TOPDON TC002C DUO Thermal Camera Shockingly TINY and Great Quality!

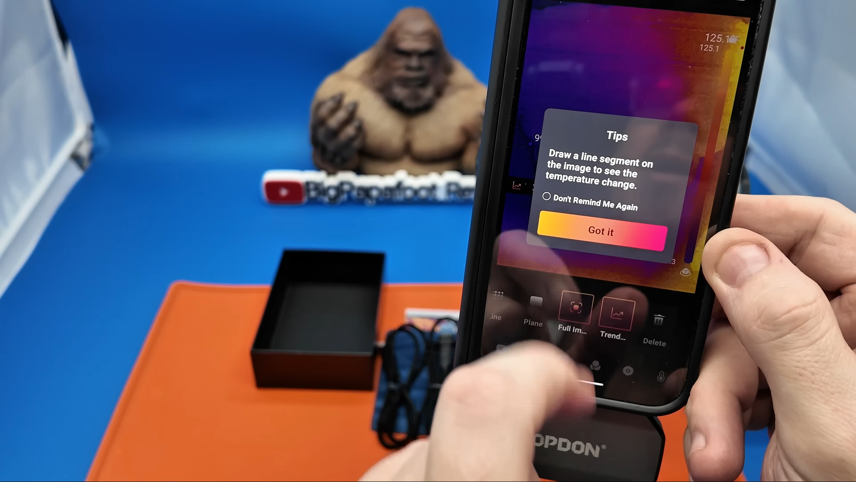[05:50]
able to actually draw a line segment on the image to actually see the image change really helpful settings that are easy to use you also have picture
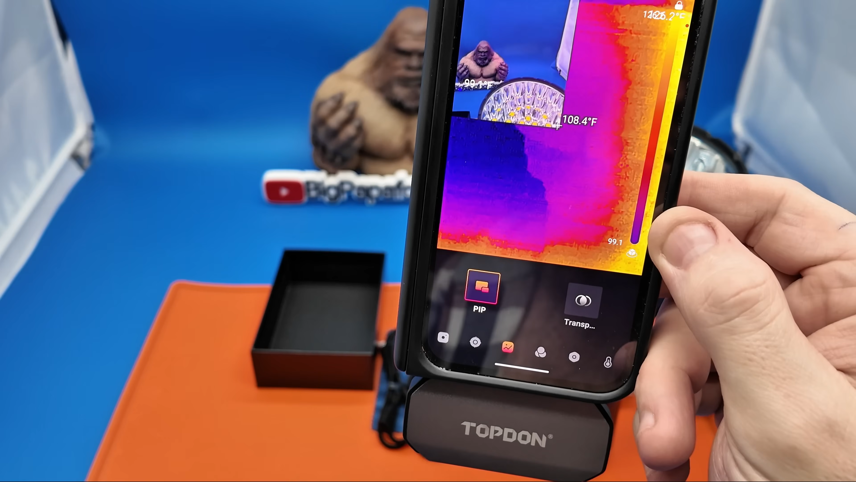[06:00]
in picture which is very helpful it will use the camera on the back of
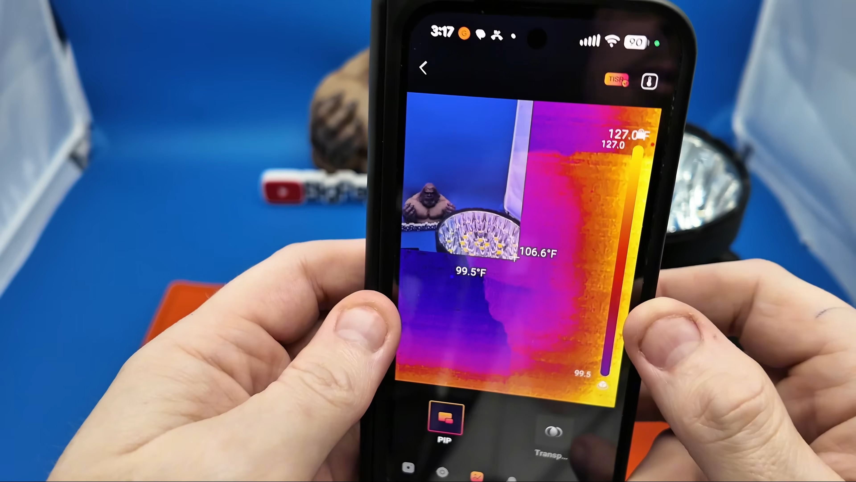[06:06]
On screen: scale top 127.0°F
your phone or tablet and it will also use the
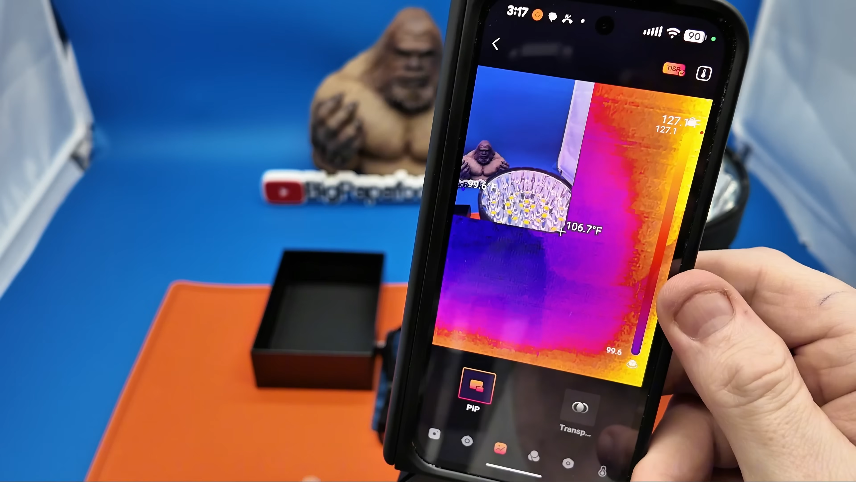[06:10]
On screen: spot 106.7°F
thermal camera and it will give you an image of picture and picture
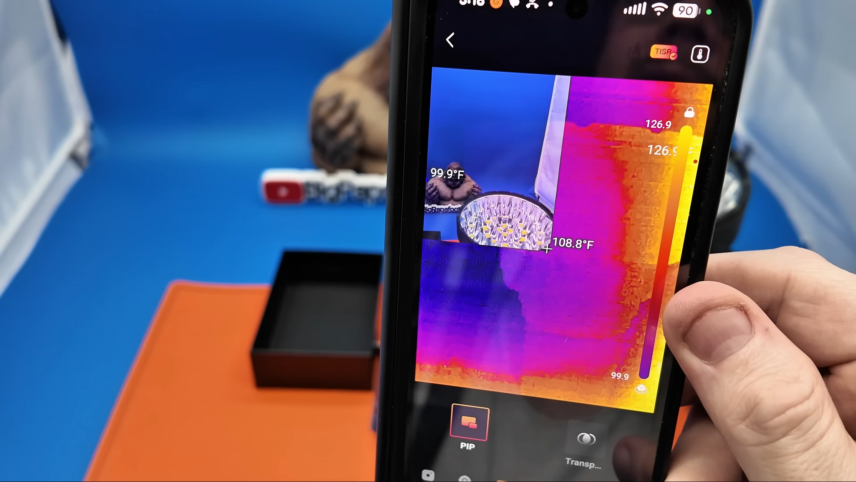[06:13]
On screen: spot 108.8°F
of what you are using this for so you get a much more clear concise picture so
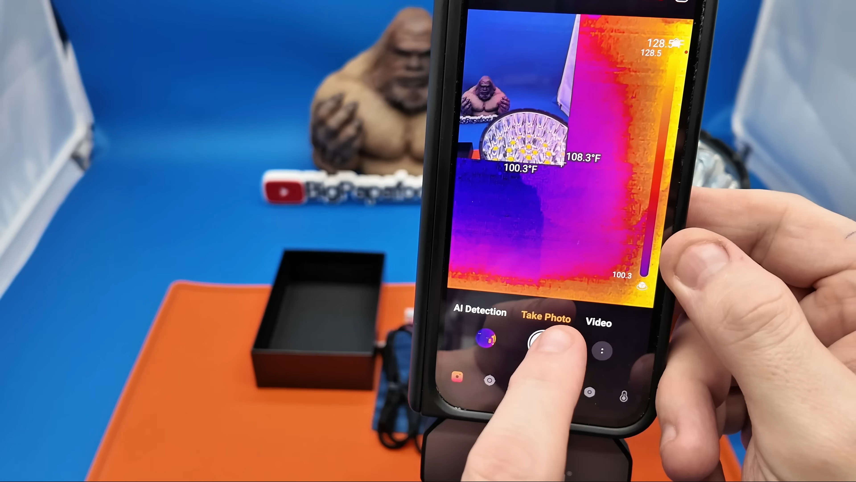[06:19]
not only can you take video you can use the ai detection once you take a picture
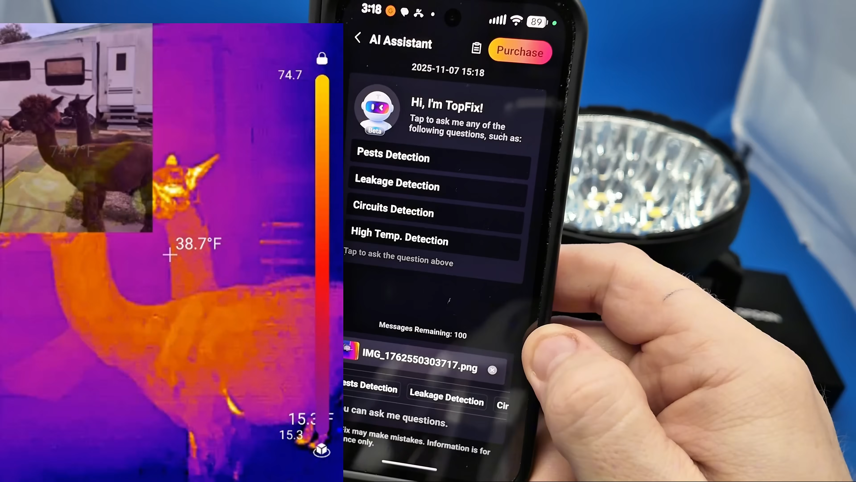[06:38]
On screen: spot 38.7°F
this separately however you don't need that to
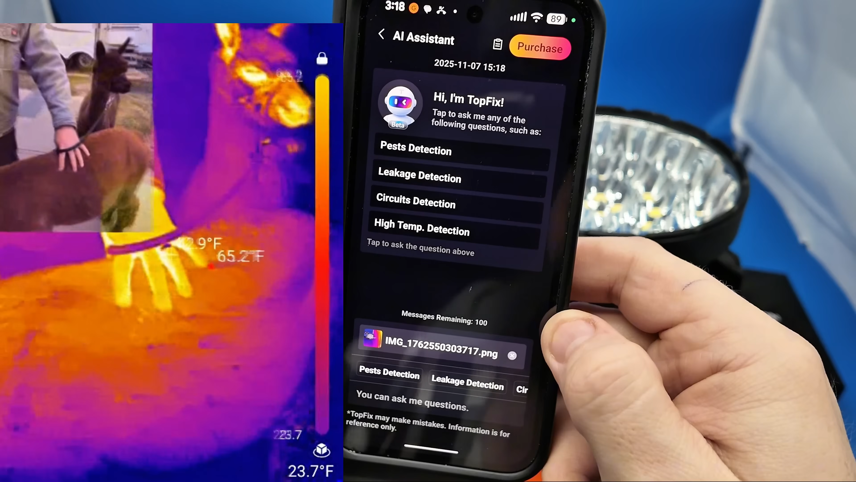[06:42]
use this camera there is nothing that you have to purchase other than the camera
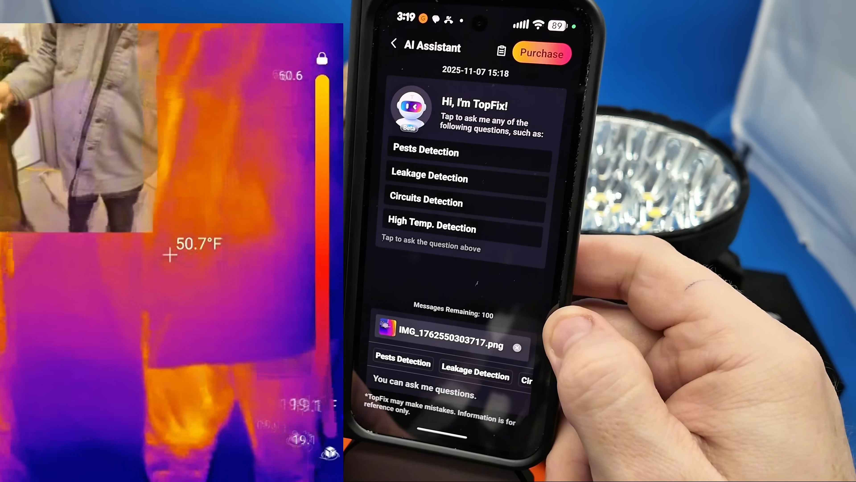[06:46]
On screen: spot 50.7°F
itself but again you can go through and it actually shows you pest
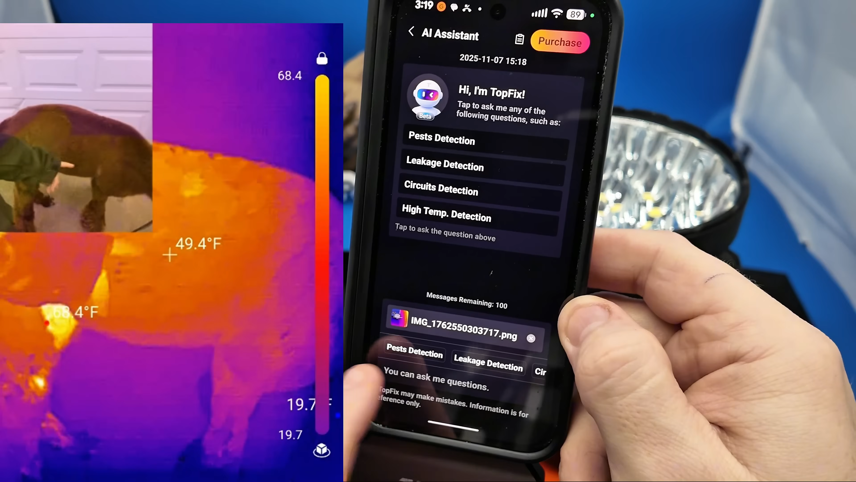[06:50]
On screen: spot 49.4°F
detection leakage detection circuit detection and
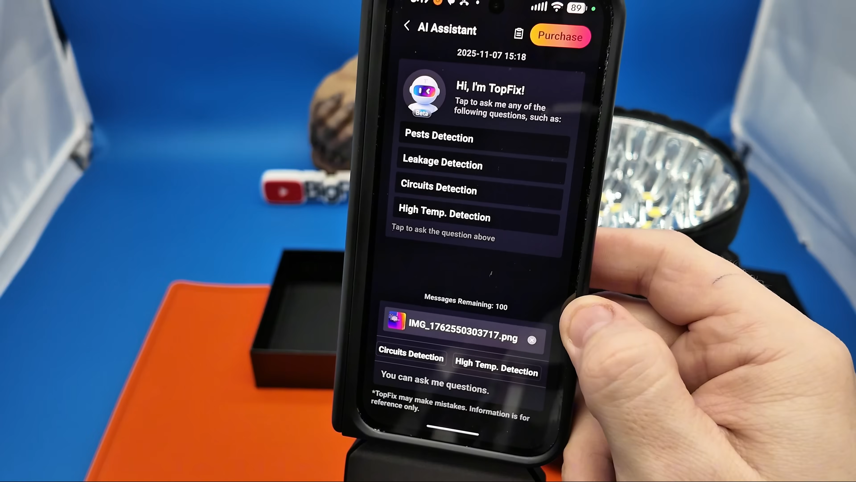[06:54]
high temp detection from that picture so kind
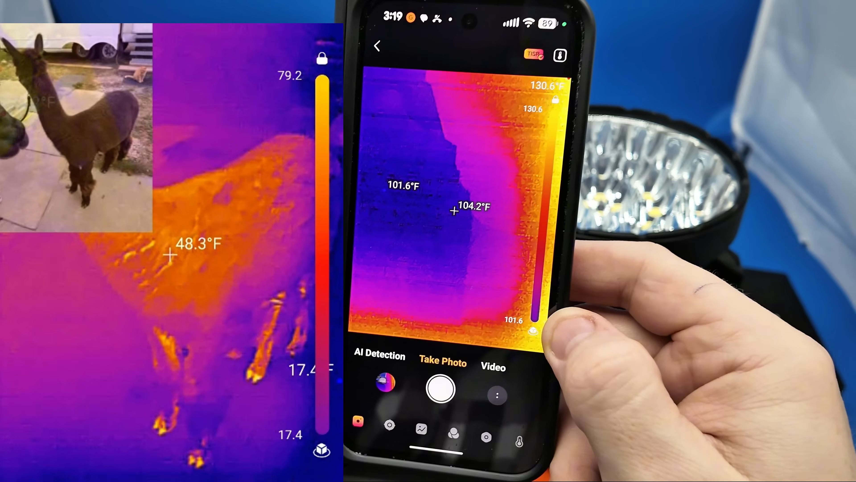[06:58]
of a cool thing if you are looking for something like that
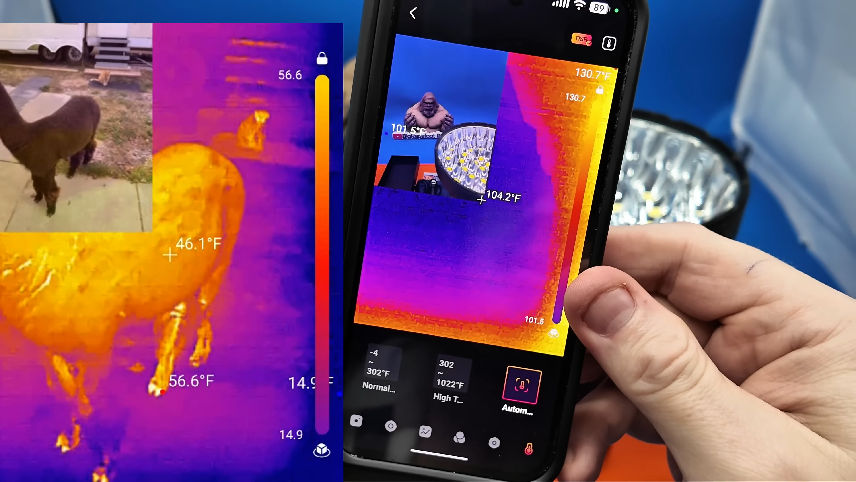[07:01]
the temperature range is awesome from negative 4 to
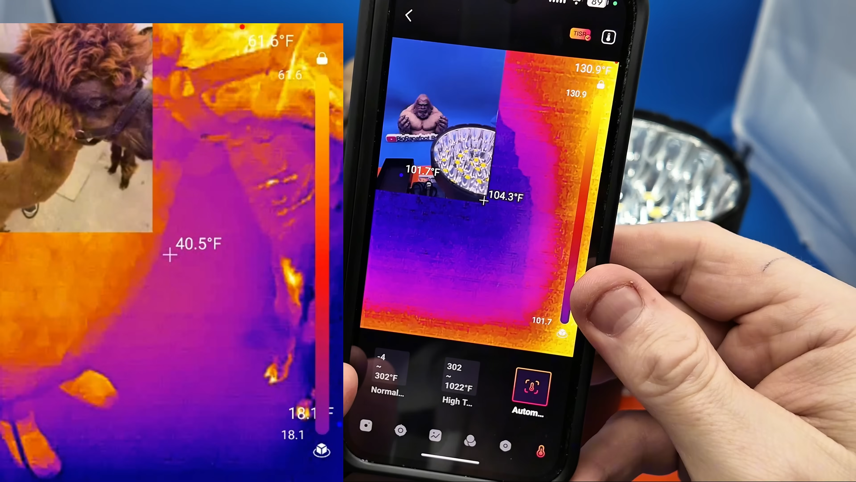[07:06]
302 degrees fahrenheit and from 302 degrees
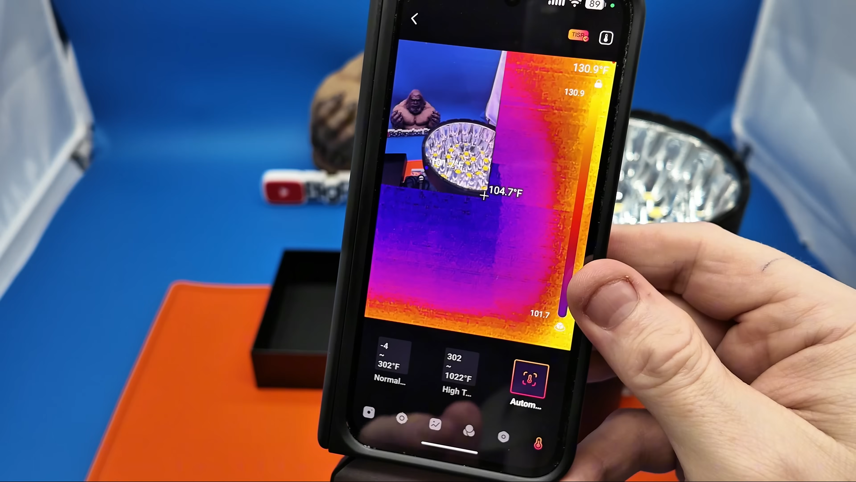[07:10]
On screen: spot 104.7°F
fahrenheit all the way up to 1022 degrees and it is such a